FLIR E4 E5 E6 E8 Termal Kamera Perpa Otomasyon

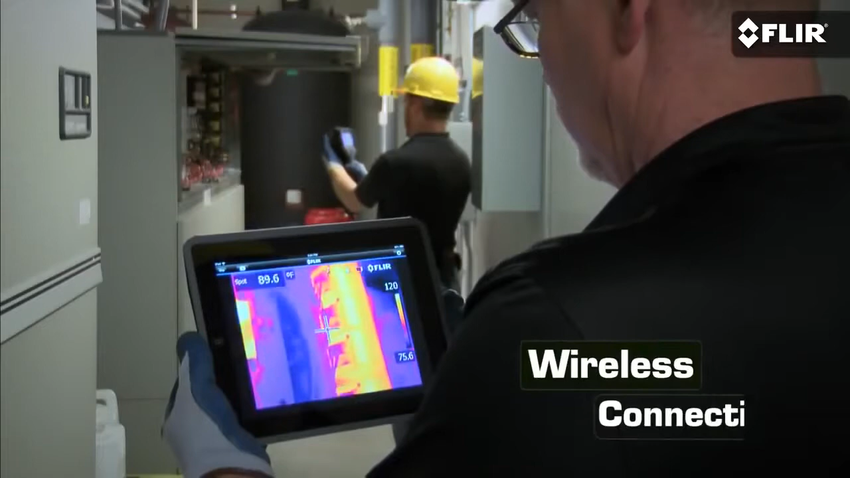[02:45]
On screen: spot 89.6°F
Or you could really use a camera that connects wirelessly to mobile devices and meters for faster, better reporting.